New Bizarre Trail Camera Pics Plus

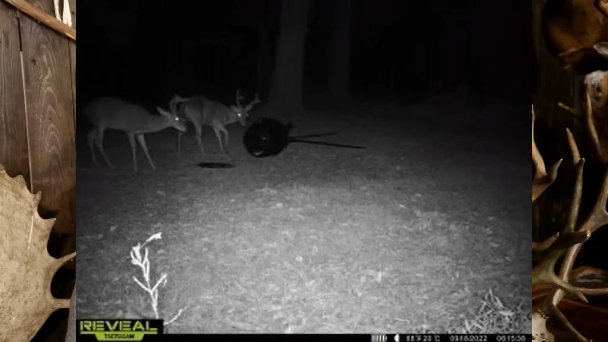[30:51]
the ground. The next image, about 12 hours later, shows deer and the lid, but the feeder is gone.